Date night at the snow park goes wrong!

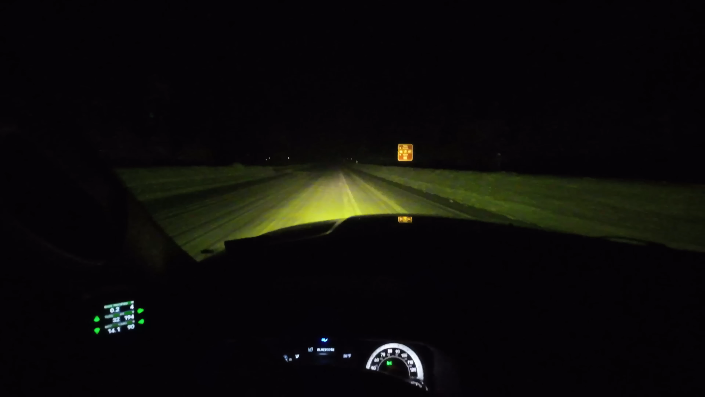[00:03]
I don't think it matters quite where, because there's no one up here. So we are going to turn into the Winoga Snow Park, where
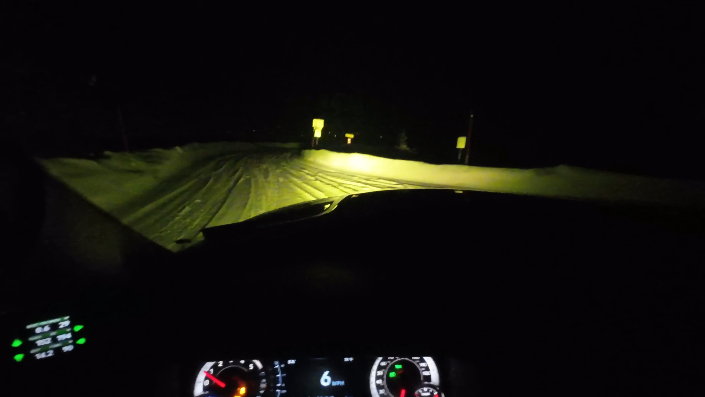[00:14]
somewhere down at the bottom of the hill down that way is a van stuck at the bottom that can't get back out. So we're gonna go get them and pull them back out of here. Go to the left over here. It's a little bit sloppy on the snow here. You can see why they're stuck. And then left turn again. There is a downhill right here that goes down to like a sledding hill. In the summer it's where you can park and do mountain bike trails and all that. But it's deceivingly steep.
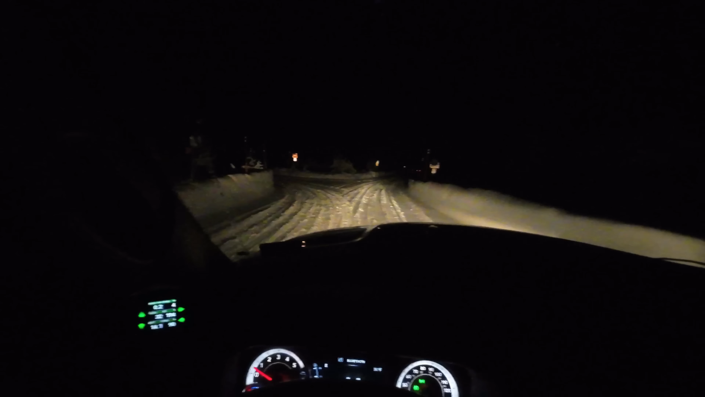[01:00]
I'll turn off my light bar. Now you can see that the snow is indeed white and not neon yellow, in case you were wondering if I was living in like Mars or something. Oh, they're just stuck like right here.
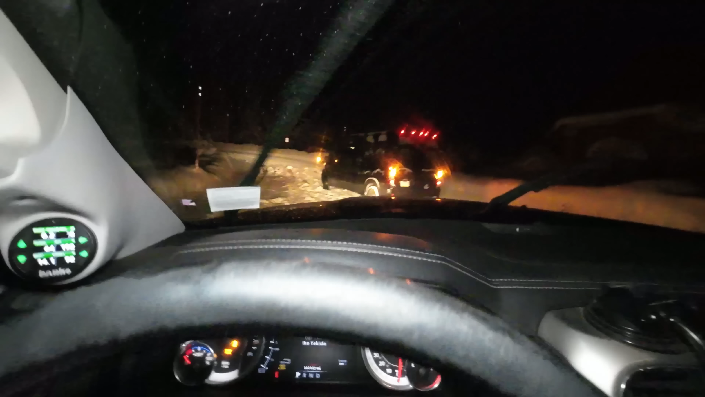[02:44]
It's deeper than it looks out there, and no hook points on the van at all, so that sucks.